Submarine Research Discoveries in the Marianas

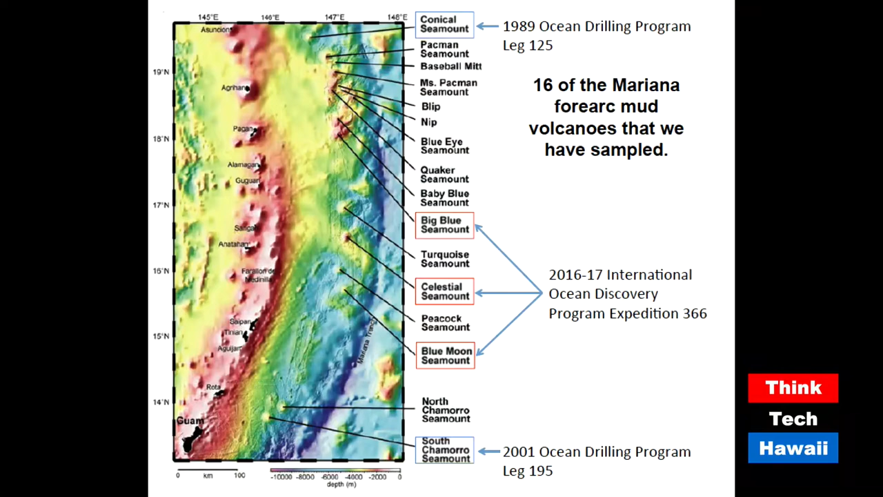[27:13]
Right. If you look in the lower left-hand corner of the map near the island of Guam, just below that, there's a scale that says 0 to 100 kilometers. Oh, kilometers. So from the red area, which is the volcanic arc, so some of those are above sea level, to the blue Mariana Trench, that's about 200 kilometers. That's a long way. Yeah. And some of those seamounts must be a couple of miles across.
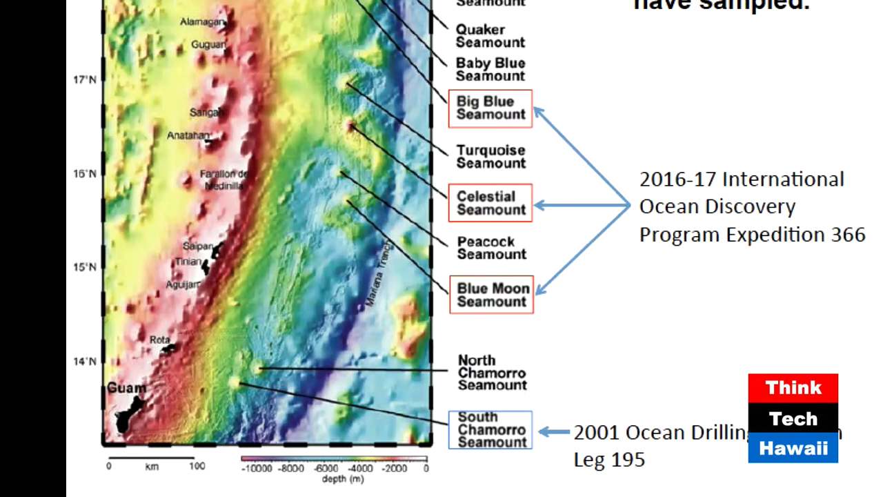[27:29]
The largest of them is about 50 kilometers. And in fact, if we take a look at the next one, you're going to see celestial seamount. And here we go. Put my glasses on. Come on, Jay. We need to put these on here. Take a look.
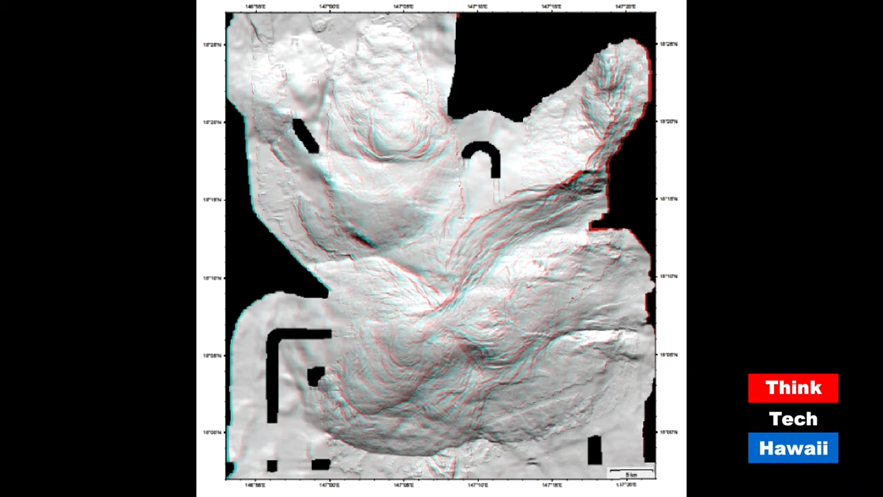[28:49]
I think it's gorgeous. Okay, let's take our glasses off and take a look at the next one, which is just a regular bathymetry map that shows that same seamount,
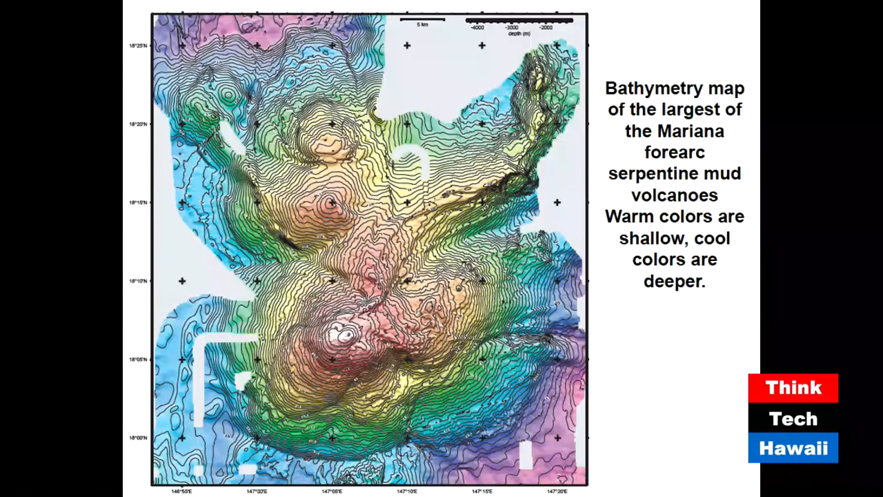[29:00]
and the next one shows Oahu superimposed on red. Okay, we're going to go to the next one, and that'll show it? Yes, the next slide. Okay. There you go. Whoa. That's how big that seafloor mountain is.